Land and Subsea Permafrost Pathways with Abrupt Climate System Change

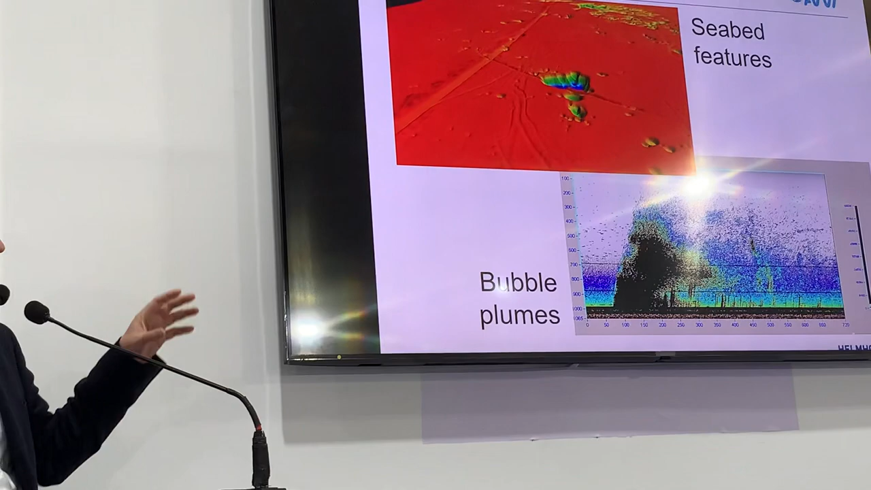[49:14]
like the sort of potholes in the seabed and bubble plumes that we see that are associated to methane release from bubbles
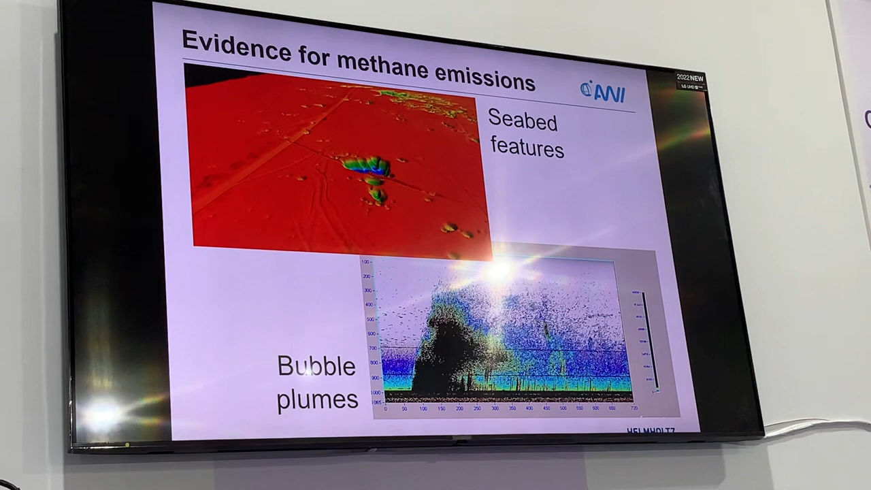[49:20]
accumulating from hydrates or from decompensation of organic sediments,